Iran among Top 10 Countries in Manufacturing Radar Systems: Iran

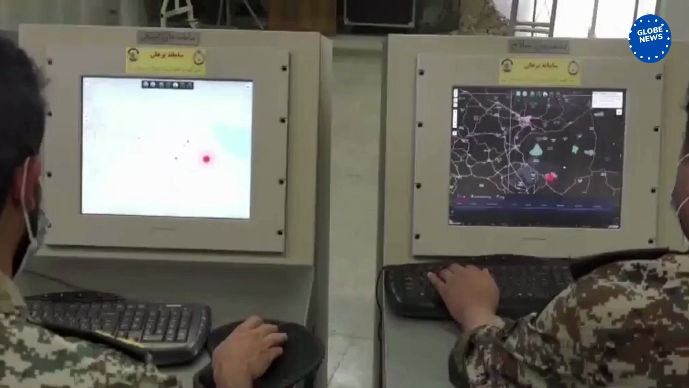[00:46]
are capable of detecting stealth aircraft within a range of 350 km and all other targets within a distance of above 1,000 km. The two radars came into operation in the central and southern provinces of Yazd and Kerman.